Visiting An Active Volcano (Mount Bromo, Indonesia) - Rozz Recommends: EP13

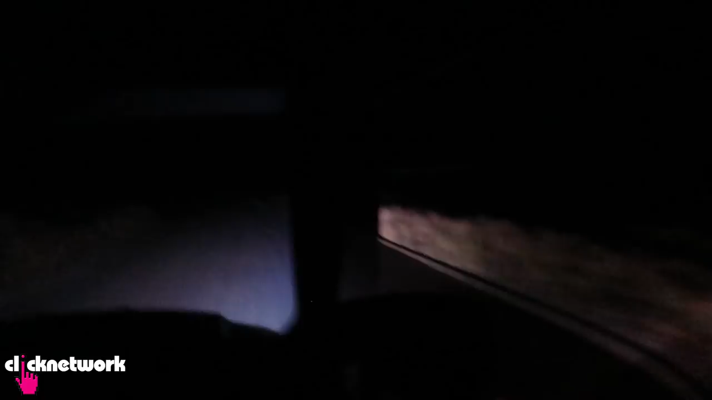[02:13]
ride if you have a bony ass good luck to you and he's going at like it feels like 80 100